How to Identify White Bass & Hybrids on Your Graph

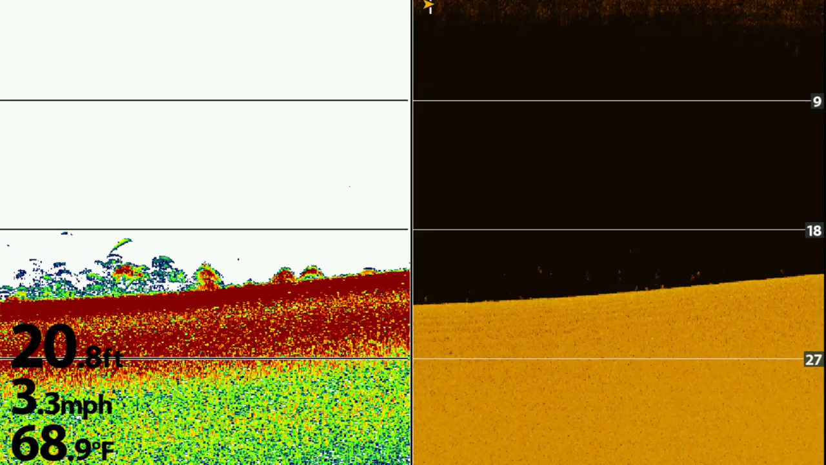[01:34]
On screen: depth 20.8 ft, water 68.9°F, speed 3.3 mph
One reason I'm using 2D sonar paired with down imaging is sometimes those down imaging dots don't show up very, if they're outside the cone, you'll miss them.
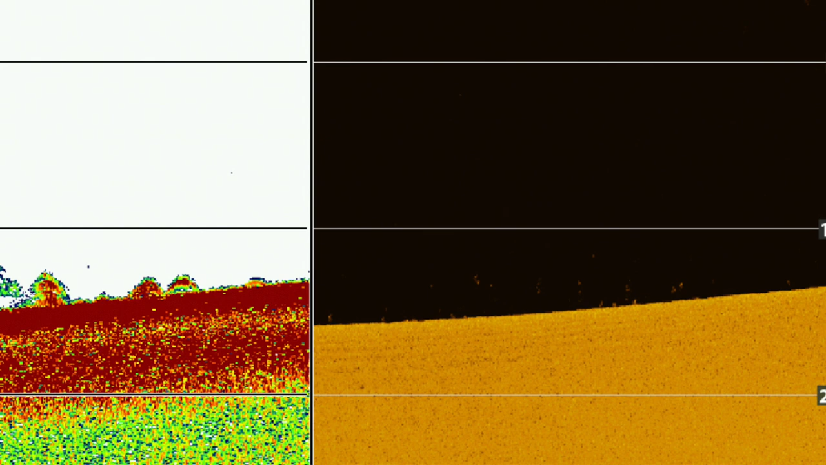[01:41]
Whenever 2D sonar may happen to capture them and give you an idea that there's at least fish there. Honestly, at this point, I could see myself just using down imaging as I'm driving and then pair it with side imaging.